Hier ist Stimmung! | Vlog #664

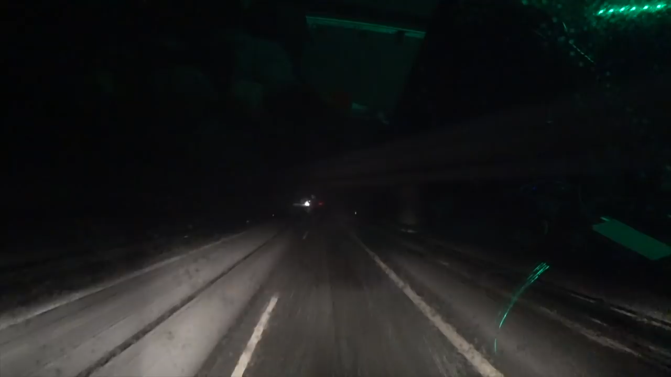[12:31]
Alter! Seht ihr das? Alles weiß. Da kommt noch mehr von oben runter.